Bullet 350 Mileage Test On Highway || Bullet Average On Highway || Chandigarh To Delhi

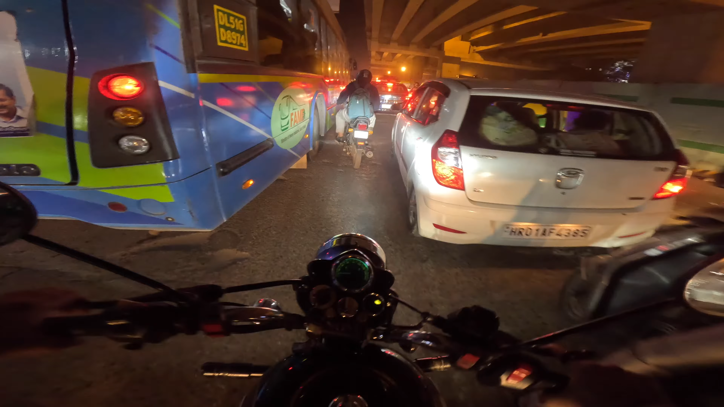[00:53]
10 मिनट हो गए भाई इस ट्रैफिक में ऐसे चलते हुए इतनी स्पीड में।
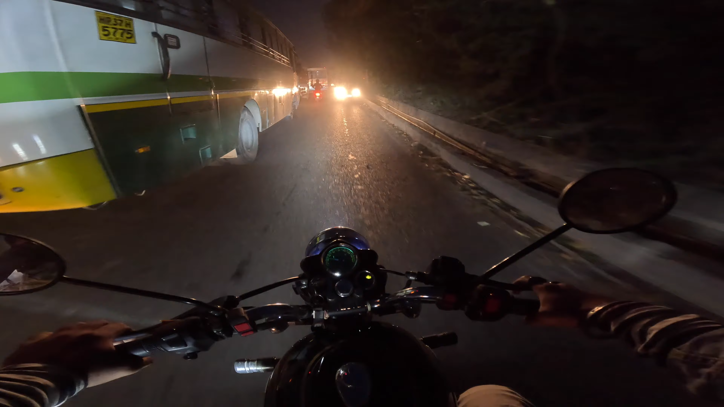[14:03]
भैया रॉन्ग साइड कह को आ रहे हैं, आ गया गाजियाबाद का बोर्ड।
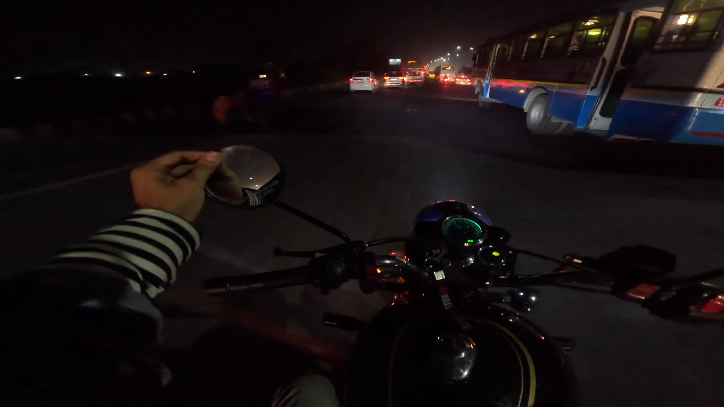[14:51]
फिलहाल फिलहाल मैं पहुंच चुका हूँ सिग्नेचर ब्रिज। भाई इसकी लाइट आज भी ऑन नहीं है।
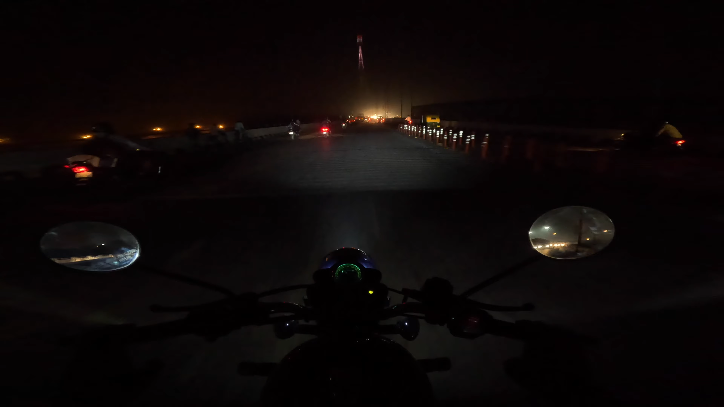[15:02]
गंदे ट्रैफिक में फंस चुका हूँ। 10 मिनट हो गए भाई इस ट्रैफिक में ऐसे चलते हुए इतनी स्पीड में। हाथ तो ना पूरे लाल हो गए होंगे इस टाइम।
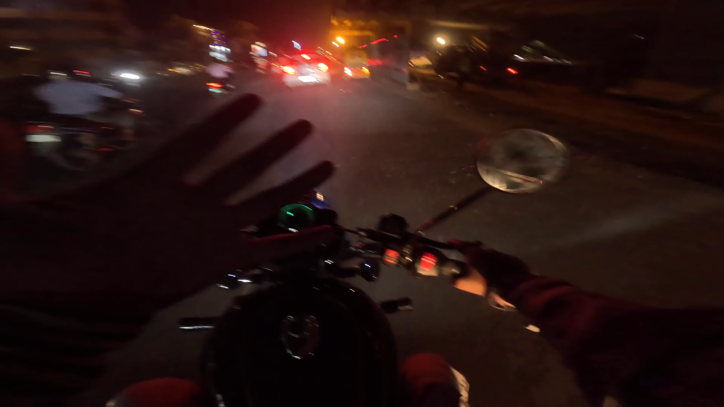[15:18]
पता नहीं 10-15 मिनट से ना इसी ट्रैफिक में फंसा हुआ था। फर्स्ट गियर में भी हाफ क्लच छोड़ छोड़ के निकल रहे थे।
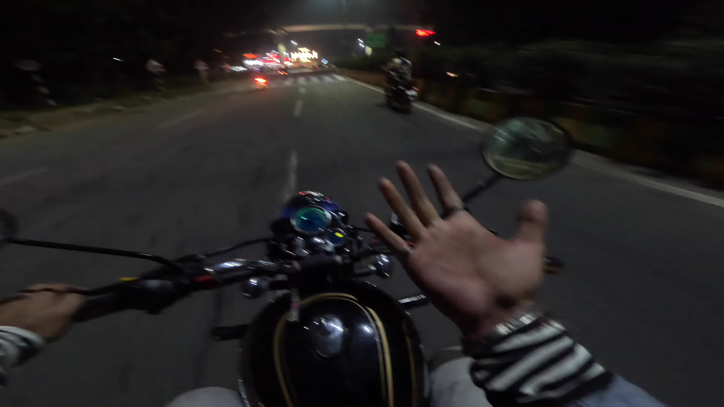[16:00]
फिलहाल ना इंडियन रिवर पहुंच चुका हूँ मैं। और भाई मेरे से ना ब्रेक नहीं दब रही है ना क्लच दब रहा है, तो ना 1 मिनट रुक जाता हूँ। इधर भी निशान ही पड़ गया मैं। सुन हो गया भाई पूरा।
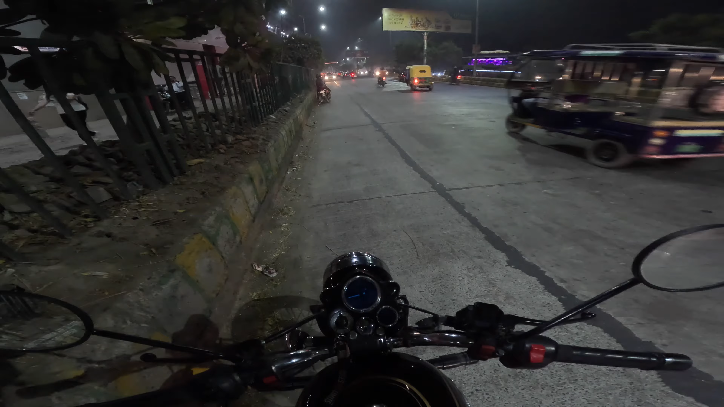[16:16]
मैं ना सिग्नेचर ब्रिज से जब से निकला हूँ ना उसके बाद से यहाँ तक इंडियन रिवर पहुंच चुका हूँ मैं, तब से भाई ट्रैफिक में फंसा हुआ हूँ।